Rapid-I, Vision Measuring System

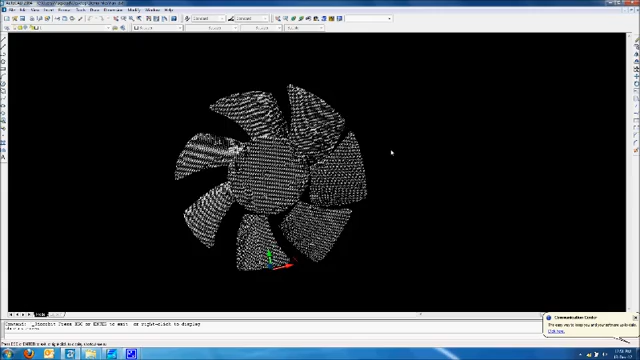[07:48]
Here is an example of a DXF of a fan that is used in our desktop computers scanned in rapid eye shown in 3D.
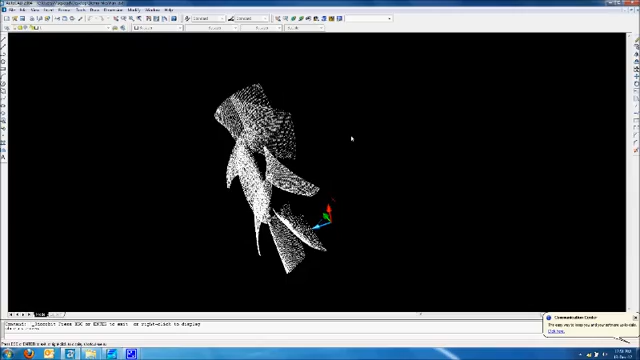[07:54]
So you can take it to any 3D software that will reverse engineer this into surfaces or 3D models.
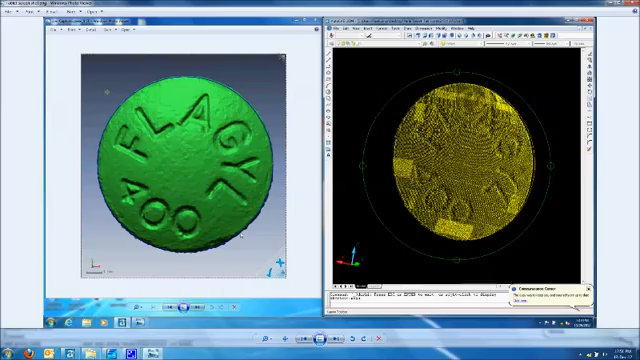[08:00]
Here's an STL file of a simple tablet.